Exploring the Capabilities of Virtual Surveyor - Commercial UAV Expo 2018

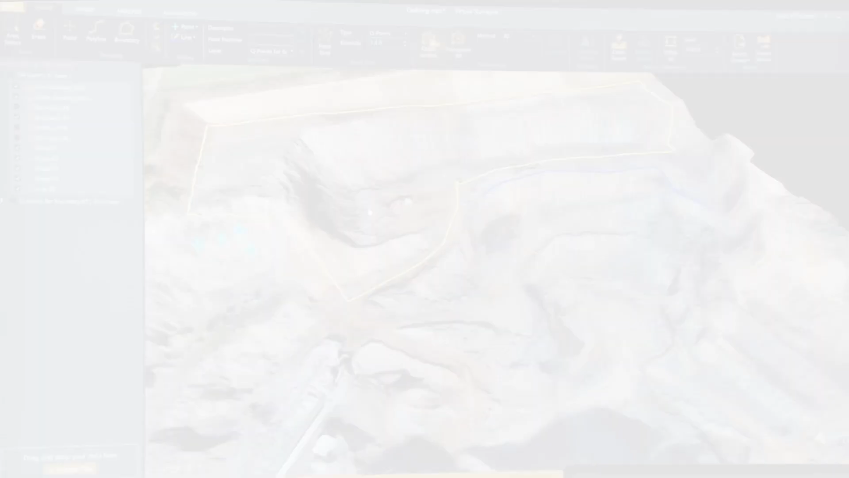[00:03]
the yellow boundary, which we want to use for the survey.
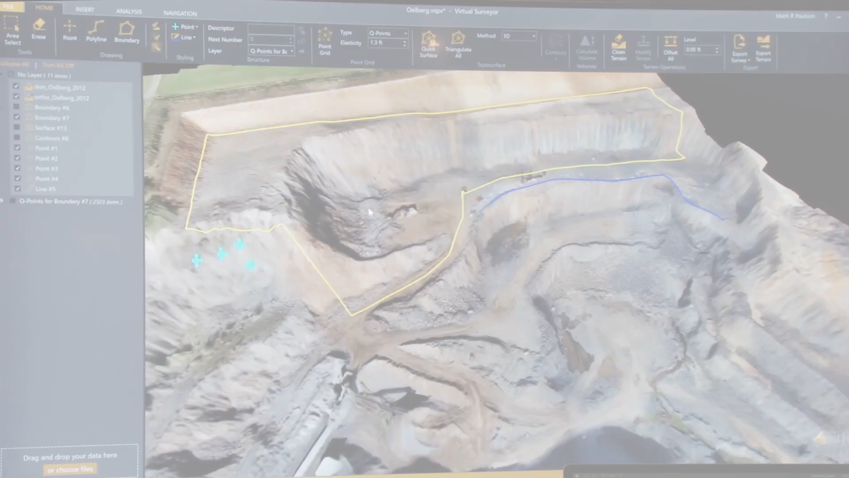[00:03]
So first thing we do is we're going to run QPoints, which is an intelligent way of extracting the most important points in your area.
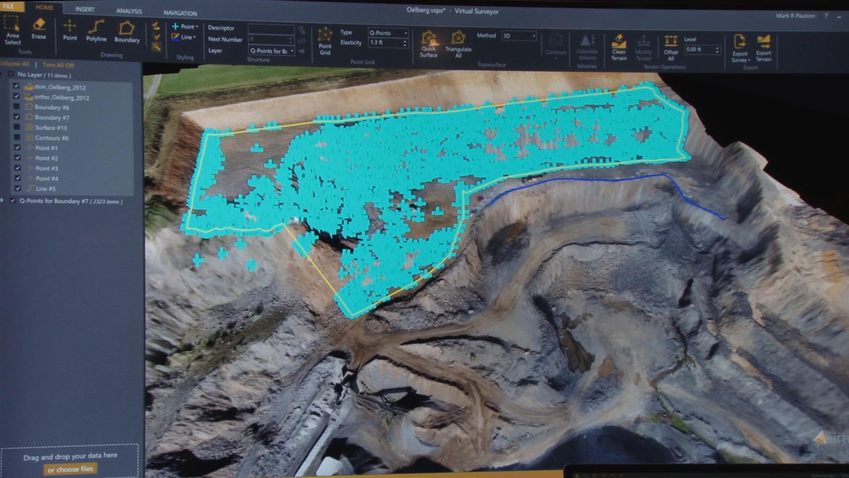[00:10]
Of course, it will extract also points over a surface object like here.
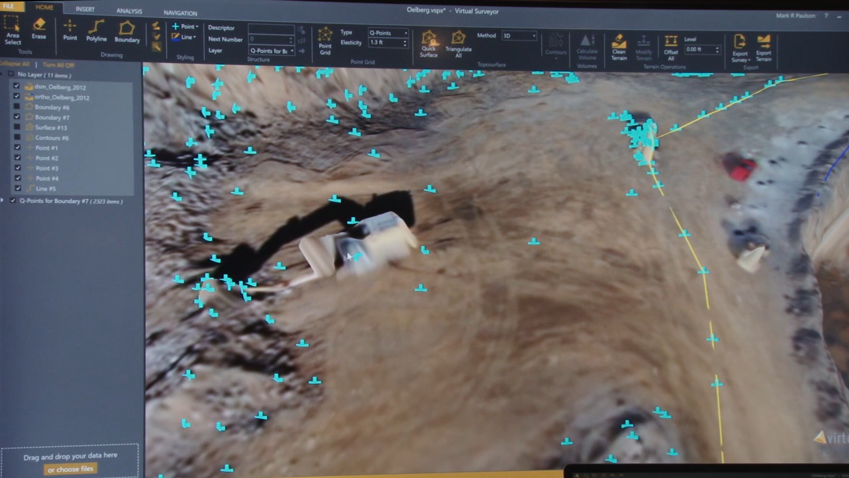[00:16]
So it's very easy to delete those points very quickly.
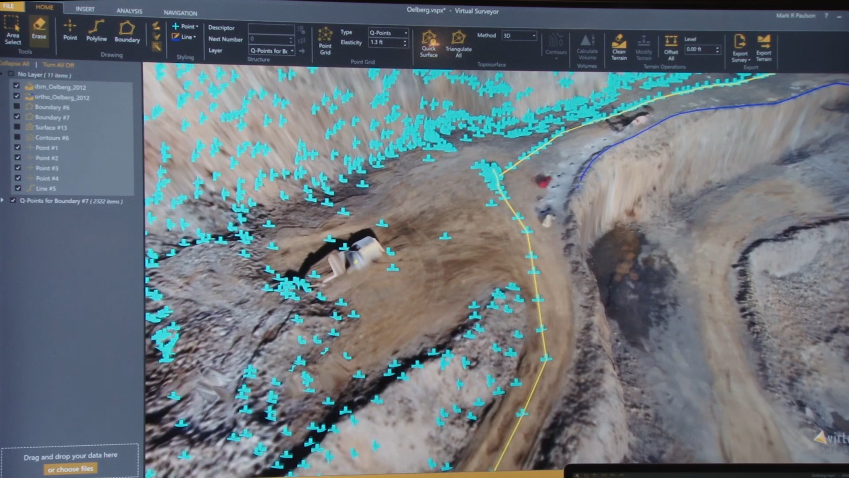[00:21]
So when you have removed those objects, you're going to generate a surface which looks like this. You can disable the points. And this is actually a surface. So this actually is a lightweight CAD model that describes the topography very well, which you can export to DXF or LANDXML and load directly in CAD software.
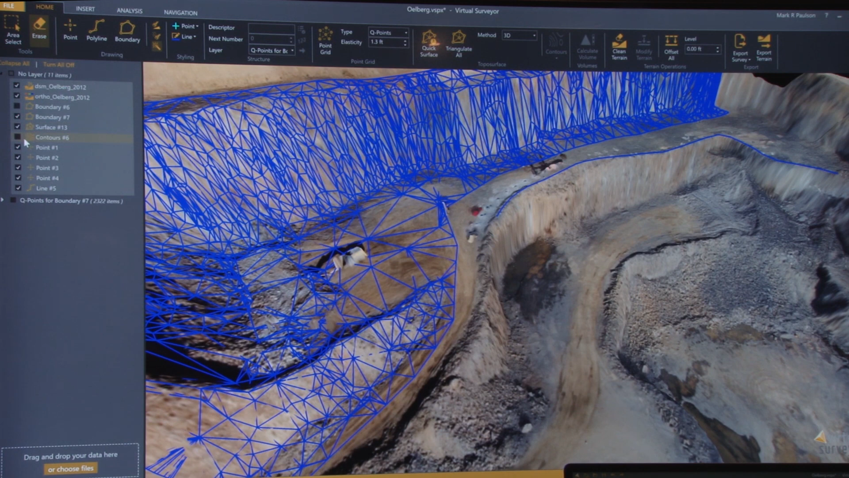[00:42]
And if you want, you can even take a little bit further in virtual survey and actually extract contours from this.
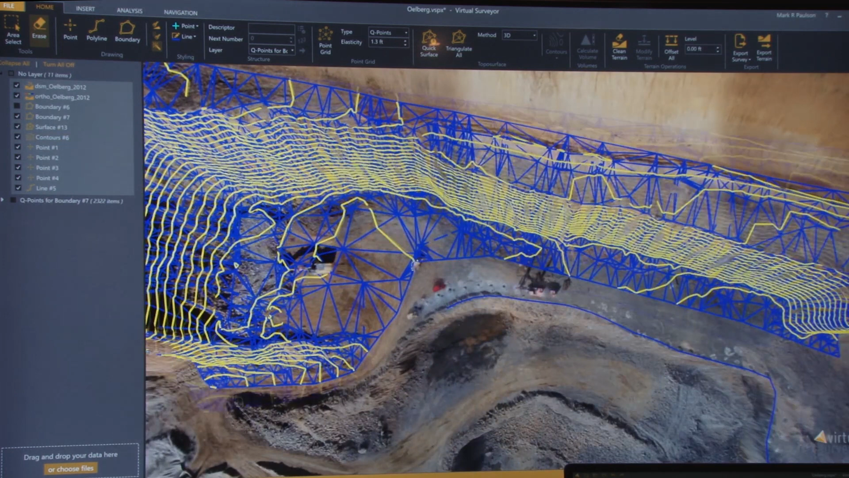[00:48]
And then you will actually see that for a surface object like this,
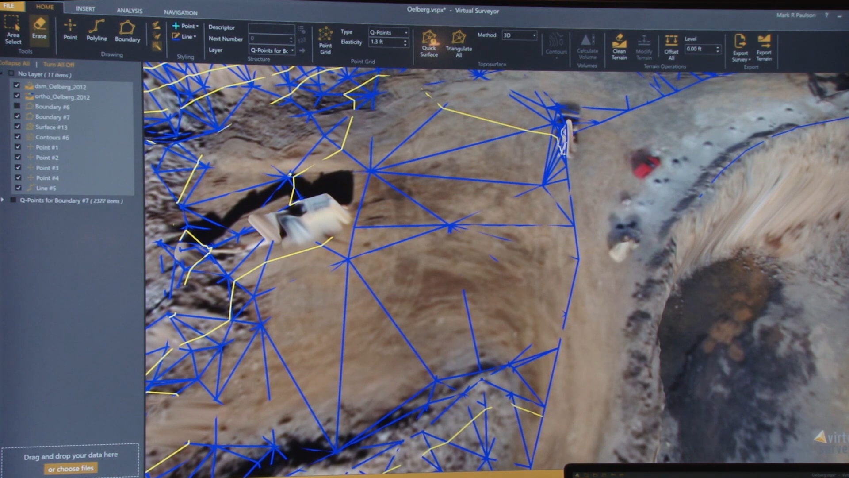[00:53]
the triangles nicely go under the surface and the contours nicely go under it, which actually is the information you want to have.